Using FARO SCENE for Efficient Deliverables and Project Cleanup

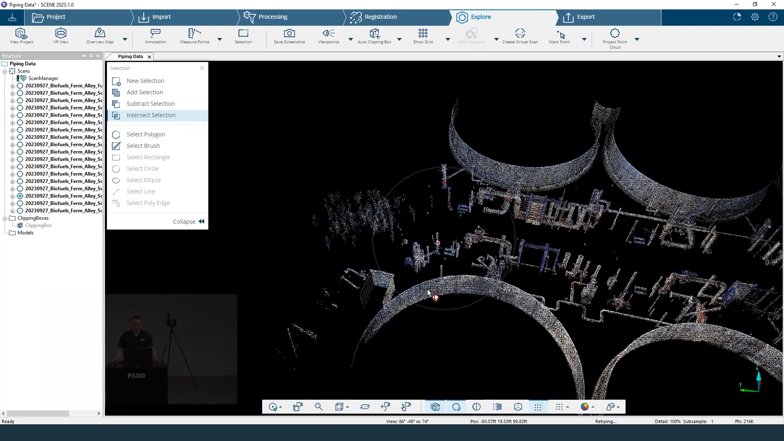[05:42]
So this is very very useful for cleaning up indoors especially.
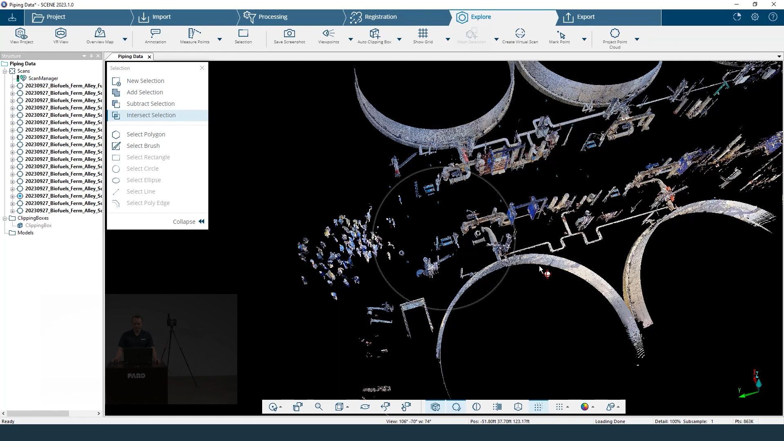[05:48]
I can also use a tool down here called normal coloring to really show me
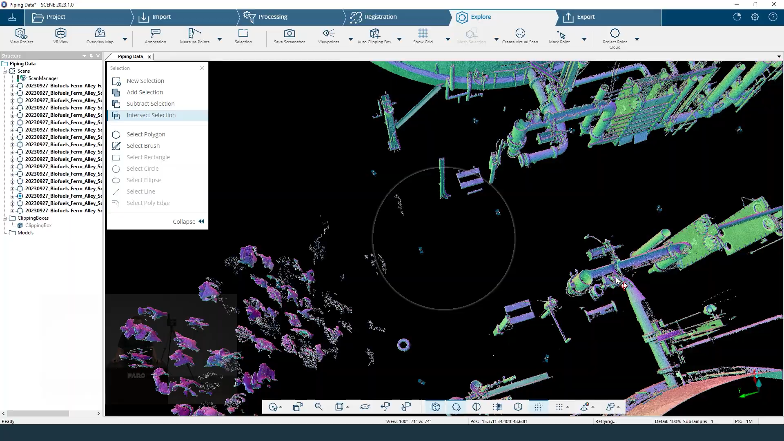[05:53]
where this noisy data is coming from.
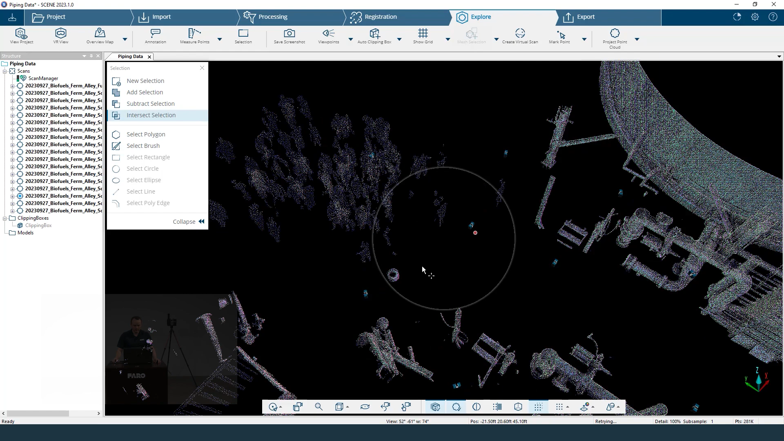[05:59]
So I can see right here I have something that I want to keep but then I have all these people over here from multiple scans but I'm going to just do a add
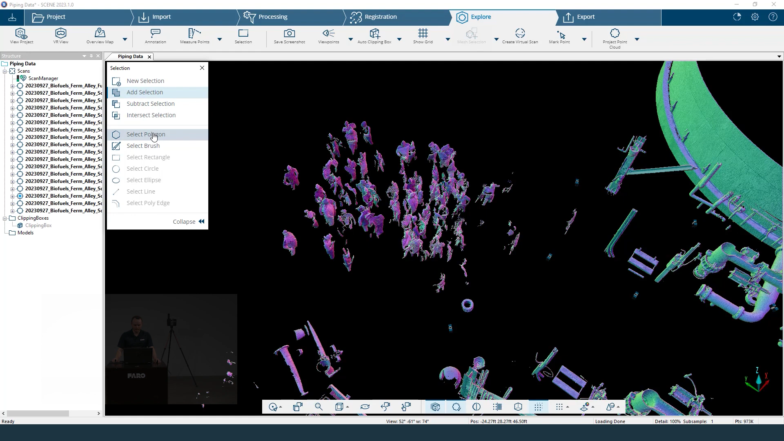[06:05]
selection polygon and go around and select them.
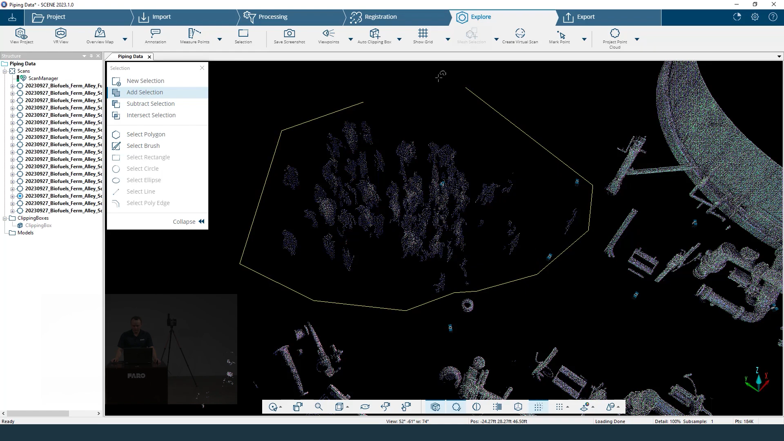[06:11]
So you can see I'm taking I'm making a selection with all of that very easily.
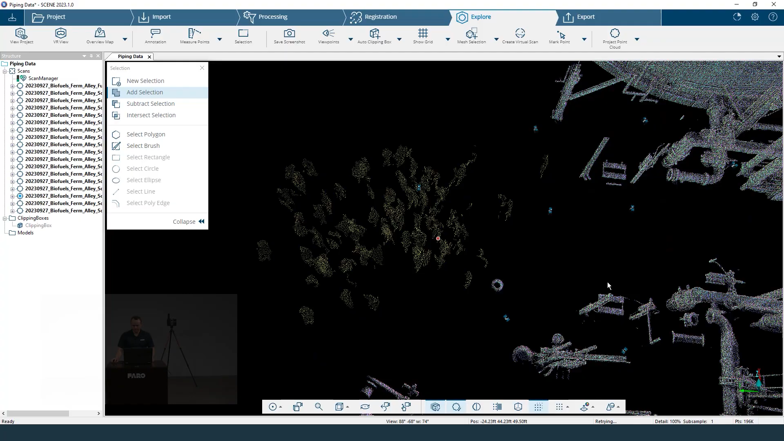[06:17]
And I can go along maybe I see some data right here I can delete.
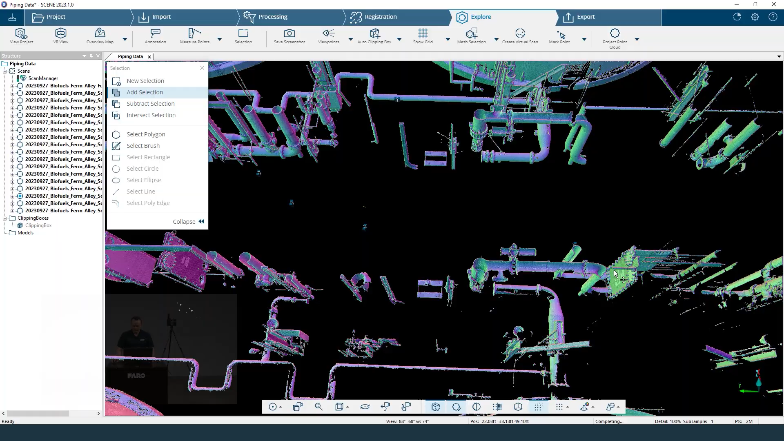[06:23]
I add that to my selection. So you can just go along and add to your selection.
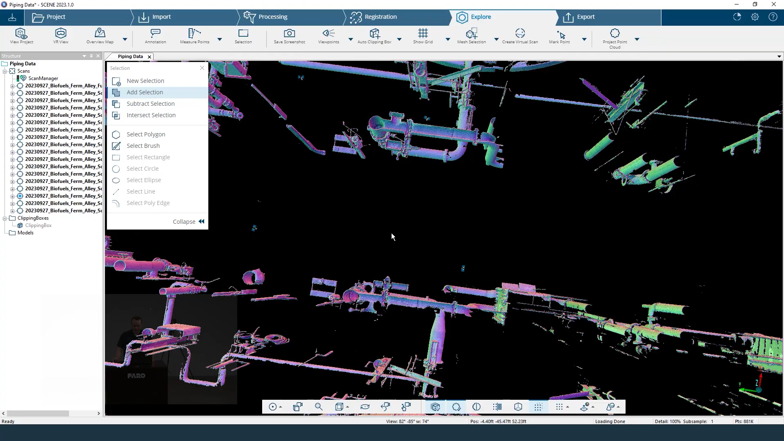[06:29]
And once you're ready to delete.
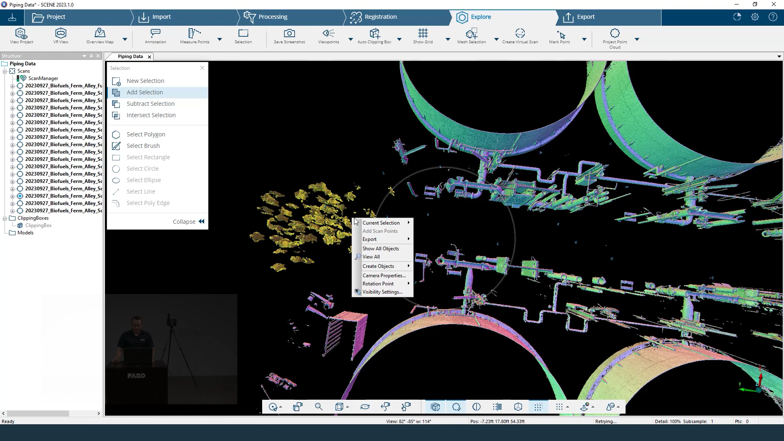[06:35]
That's when you can right click current selection and delete points. And there they go. Now I've deleted on a macro level and a micro level. So I made sure that all of my points are cleaned up. Once again all it took was two deletions. Maybe it'll take you a little more.
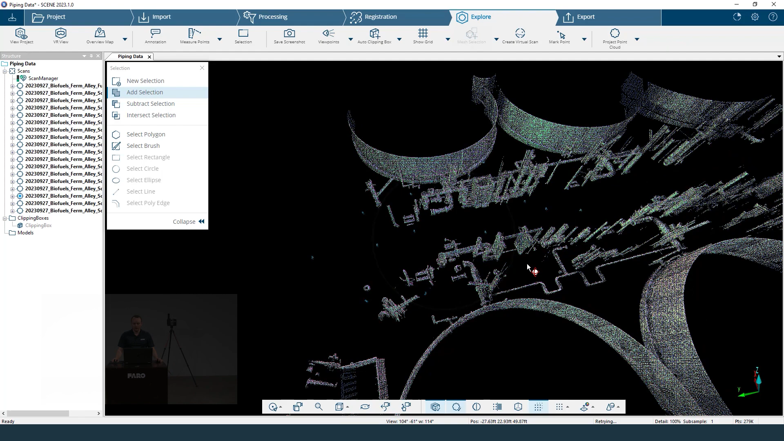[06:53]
But just make sure you don't save after making small changes.
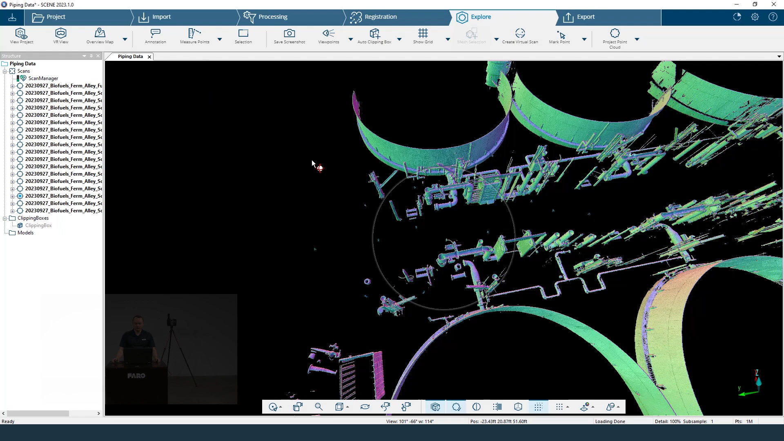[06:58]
So now that we've deleted our points and cleaned it up I can get rid of my clipping box.
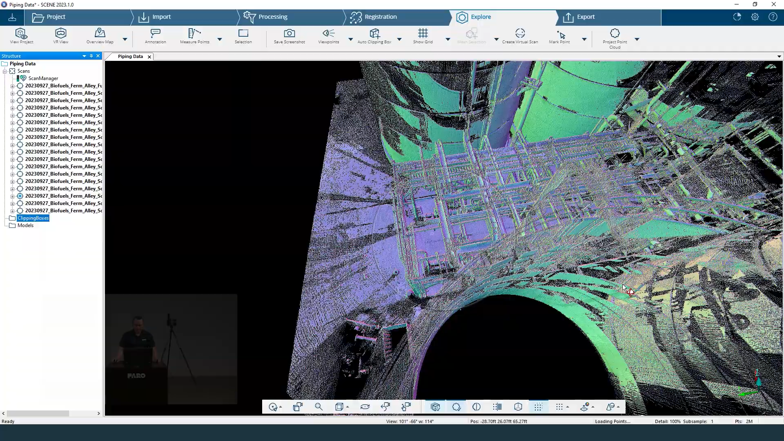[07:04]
And I can turn it back to original colors and save.
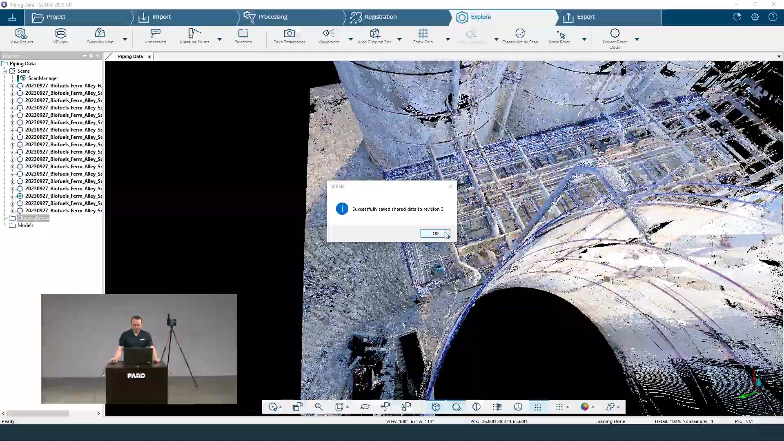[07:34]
So we can see once again everything's been deleted. But we may want this to look a little nicer.
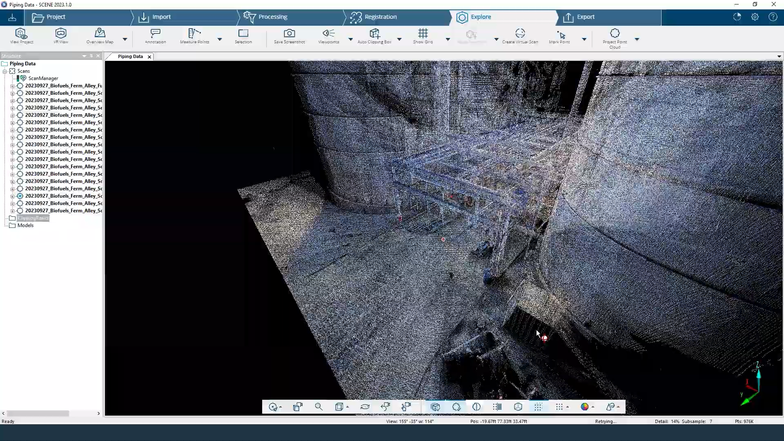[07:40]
And remember we've scanned in this one around 18 or 20 scans of this area. And that means there's a lot of points that might overlap with other scans. So that's just building up my file even more for when I export things. So I can go in and unify these scans under a project point cloud. So right here project point cloud. This is something you want to do after you are completely done manipulating your area.
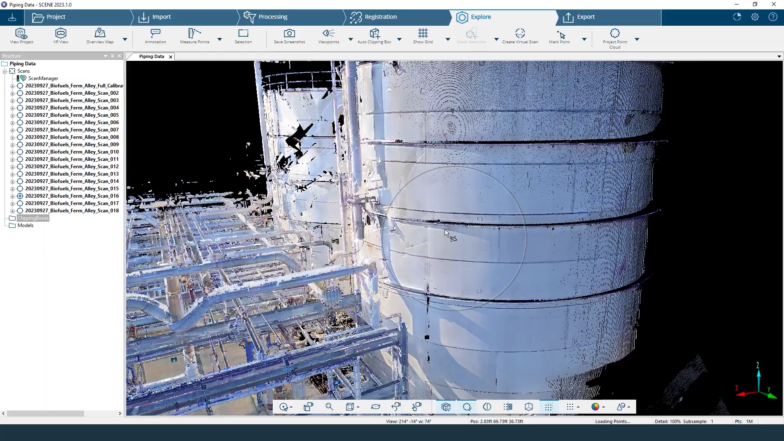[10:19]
So everything just goes around a little bit easier. You can navigate a little bit faster with WASD.
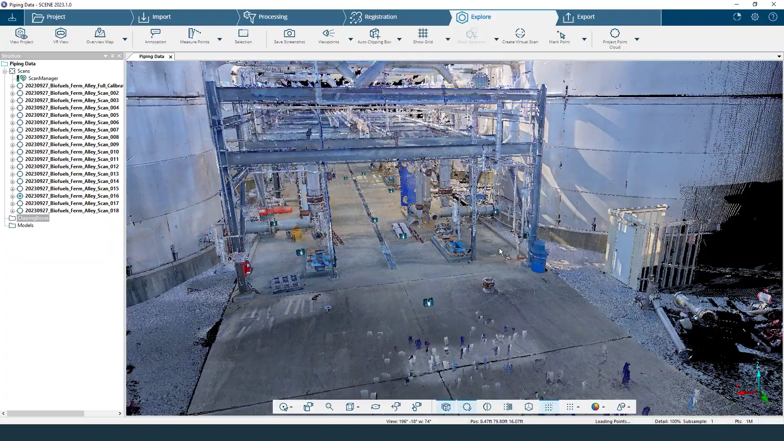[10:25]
And it just makes your life a lot easier on that fact. So before we get into those deliverables that I talked about.
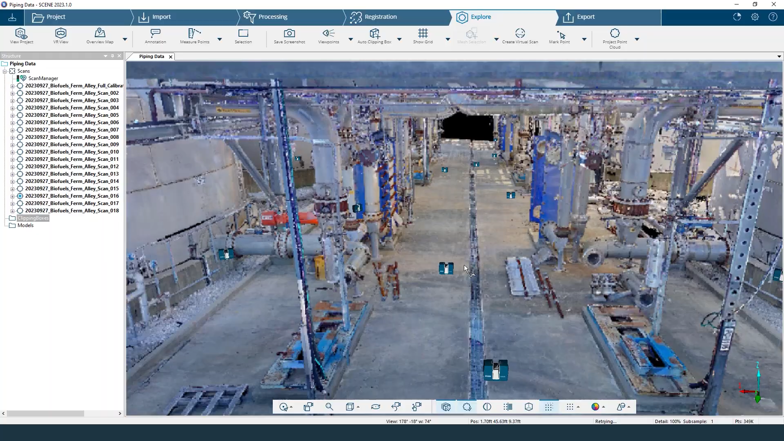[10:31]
Let's talk about our export options here. We can export ordered scans. And if I were to click on that. That's going to give us the ability to export multiple E57, RCS, PTS, FLS. If you wanted to do that. All these different types of file types. And these are going to be multiple 18 scan files or however many you have.
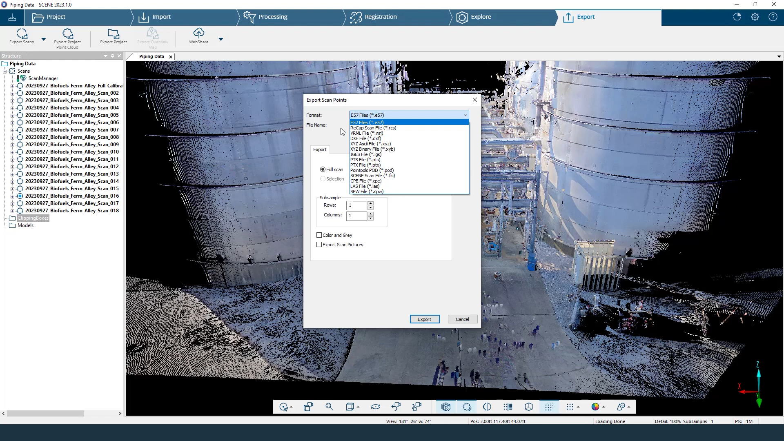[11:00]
So it's just going to put it in a folder wherever you want it. And those that exported ordered scans is going to have the bubble views or the quick views that you're used to and seen as well as the scan positions. So it's going to be 18 individual scans. Now we made a project point cloud. If we export that project point cloud. It is that unified file. So there are no. There are no bubble views.
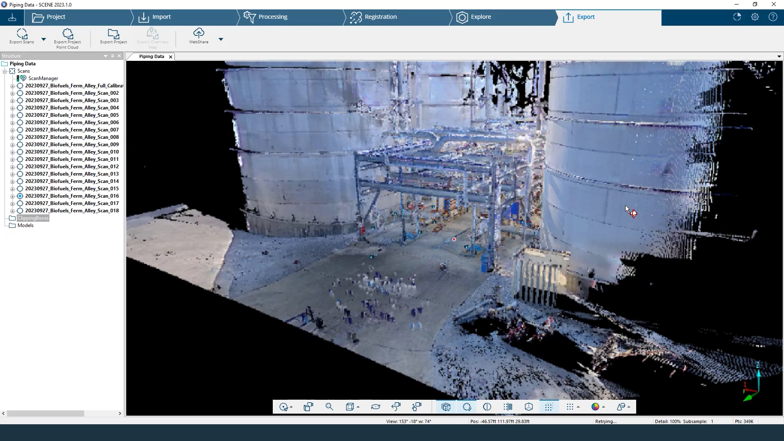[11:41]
There are no scan positions. There's less data in there because we eliminated duplicate points. So this is going to be something that if you're a modeler and you do not want the views or you do not need the picture views, this is going to be perfect for you because it's going to be a lighter file type. And lastly, export project. That is just going to be for either LS Proj, which is what we are working with inside of scene or your RCP, which is your recap projects that work in AutoCAD, Revit, anything Autodesk related. That's going to create, once again, multiple ordered RCSs. So you're going to have those bubble views and those locations of the scans.
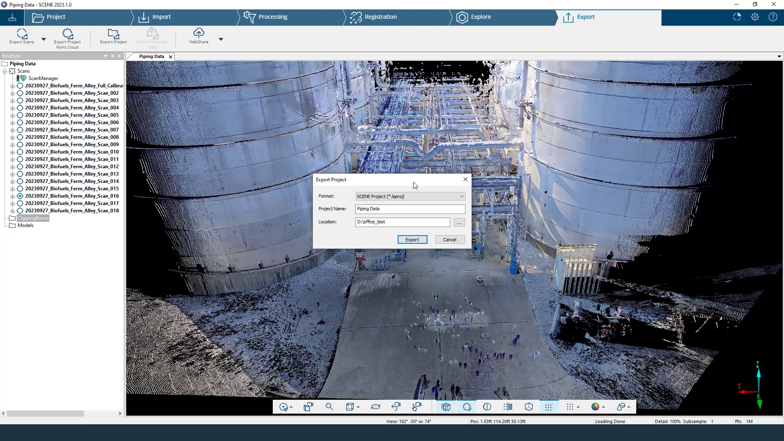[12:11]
Now, I will say, once again, we do have ways of even further reducing the amount of points.
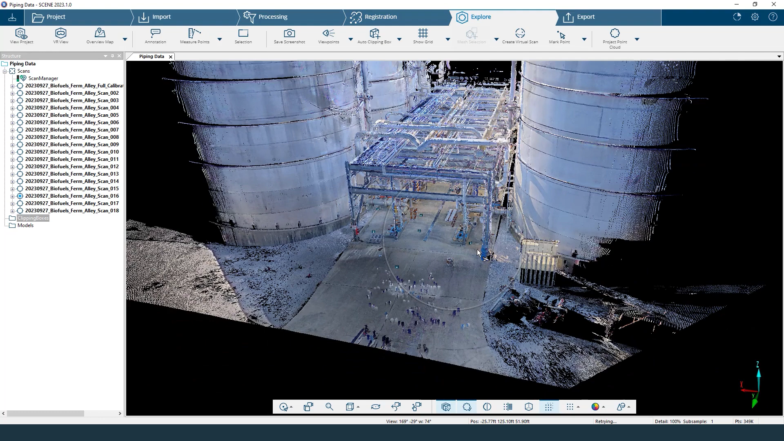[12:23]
We can use our clipping box right here if we wanted to and just say, I want to export this 3D selection.
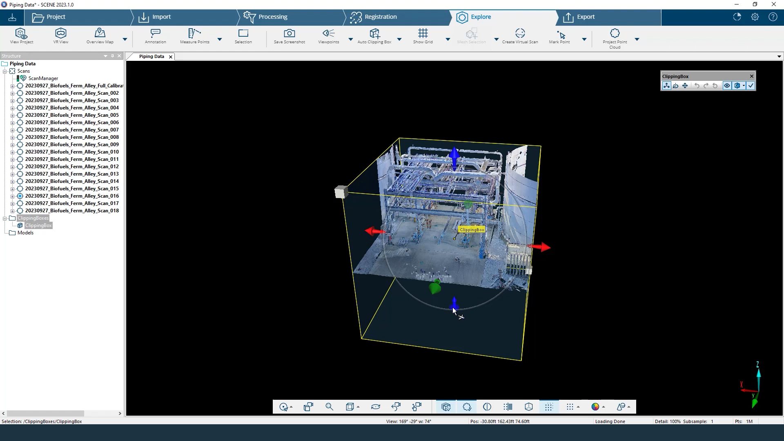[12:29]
So I can choose just a file type. And once again, you are not going to have any of those bubble views or the quick views that we talked about.
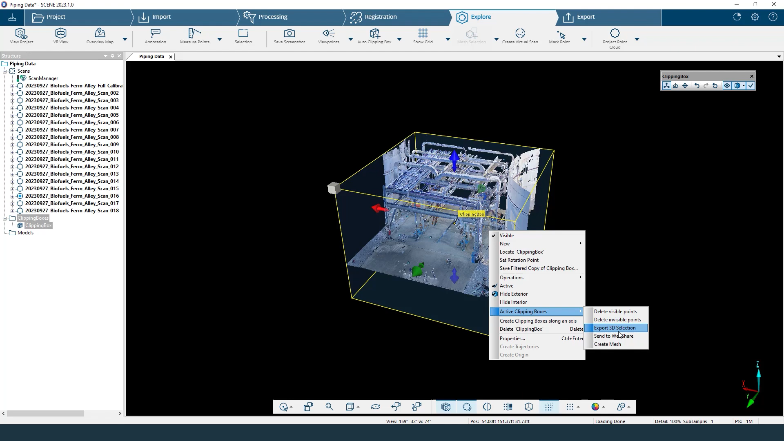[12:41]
But if you just want to care about one section for modeling purposes, you can do that very easily in there. So those are our export selections of just the points right there.
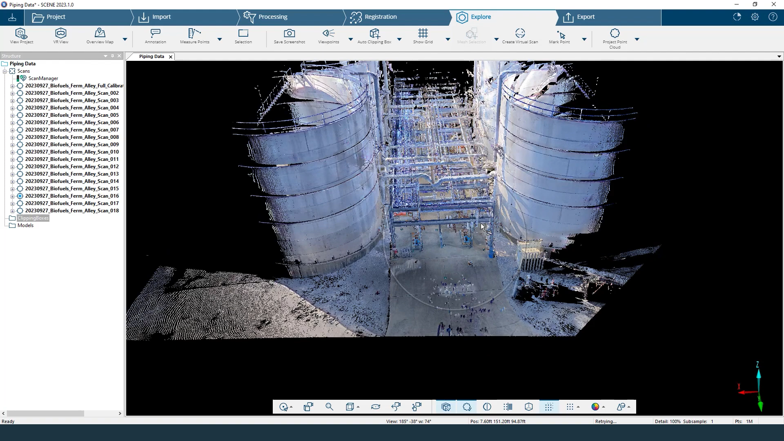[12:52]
Now, let's talk about some of the other things like the overview map. This is a very overlooked feature inside of scene and it's very easy to make. Because after you delete your points and you get it looking how you want, you can create this overview map by just clicking on it, saying create and it does its job. This is going to give you a 2D floor plan-esque view from a top view. And it's going to also let you navigate in the point cloud a little bit easier.
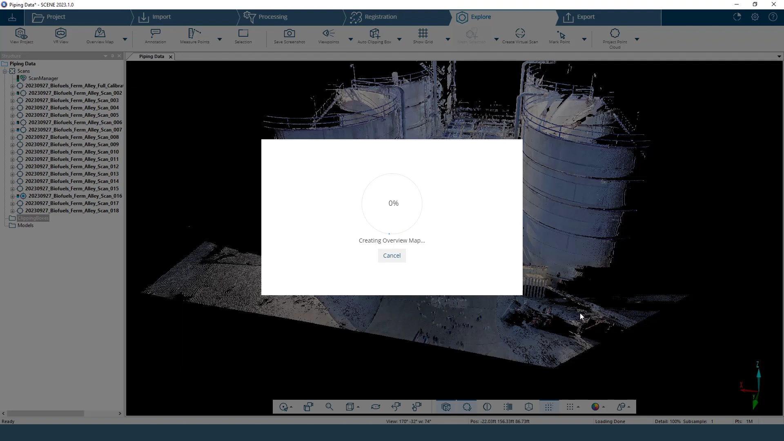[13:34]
So this is not an AutoCAD level of a floor plan or anything. This is just going to be for those people that want to show maybe their bosses or their customers something very quickly. And you can see here it creates it fairly quickly. So, you know, if we need to speed this up, we will do that and it will be done in about a minute. All right, and we are back.